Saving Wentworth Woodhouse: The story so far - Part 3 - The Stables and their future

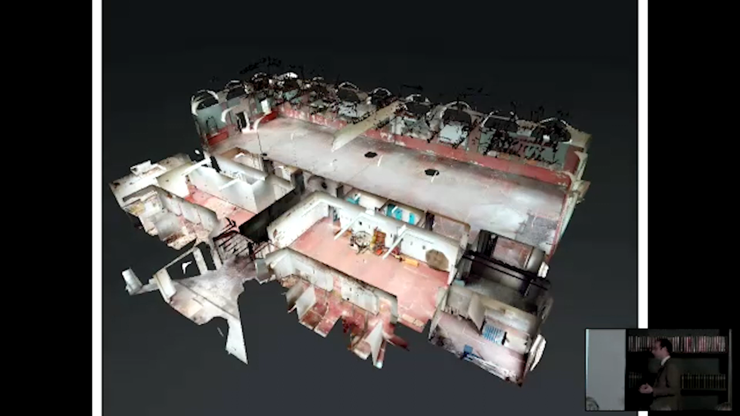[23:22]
We also produce what's called a Matterport, which is like a Google Street View of the building, which is really useful. So we spend a lot of time on site, but if you're back at the office doing things, you're able to kind of walk around the building, which is really good. Photogrammetry, so rectified scale photographs of the elevations.
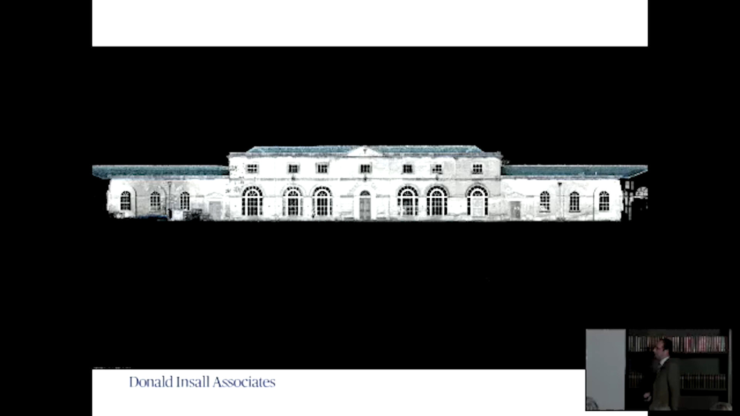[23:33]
And then kind of your more standard line drawing elevations,
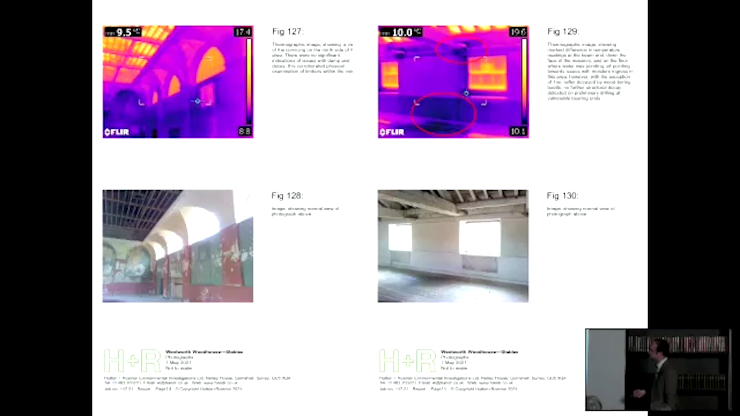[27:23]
So you might not be able to see it on the surface, but using a thermal camera, you can see where there's evidence of saturated walls, and we need to consider that in our proposals as well. Work with conservators to survey the plaster work and to help with the significance and condition of the internal finishes.